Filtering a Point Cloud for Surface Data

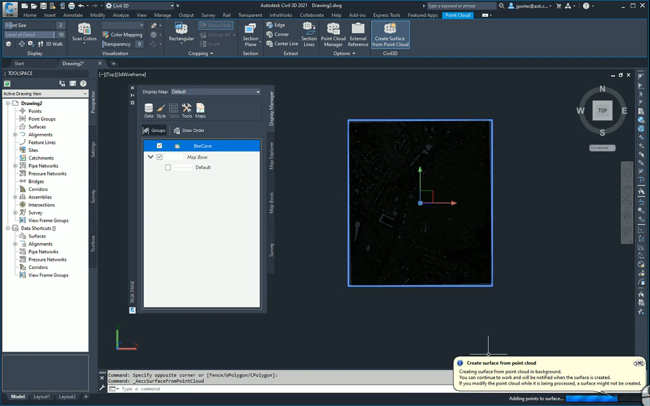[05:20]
what's going on down here and I can't show this to you but this little icon right here that mine's done already this icon right here would have been processing for me I can click here to zoom and there's my surface okay now at
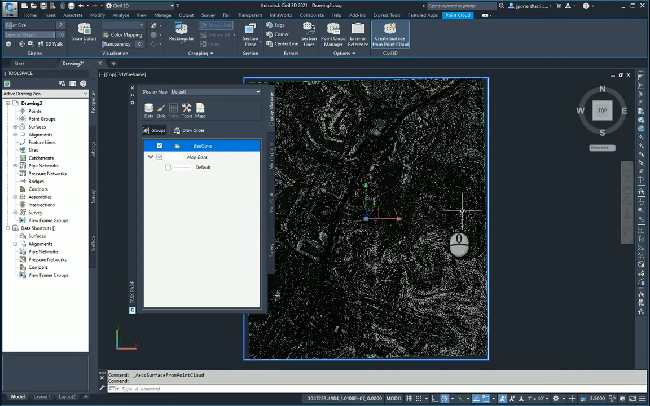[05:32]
this point I don't need the point cloud anymore so I can just simply to turn it off right here or if I really want to make sure about it I can go to my xref dialog box and I can just unload the point cloud you don't want to detach it because if you detach it the surface can't read it anymore okay I can just unload
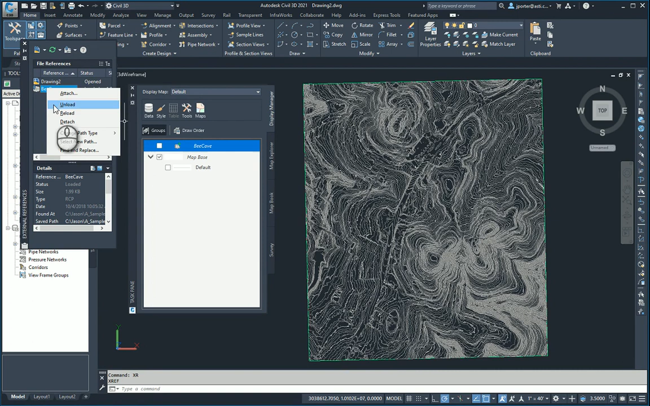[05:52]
it and I won't have it being processed in my drawing as well so it's a maybe you want to do both just so you can make a drawing a little bit faster but as you can see my contours are showing just the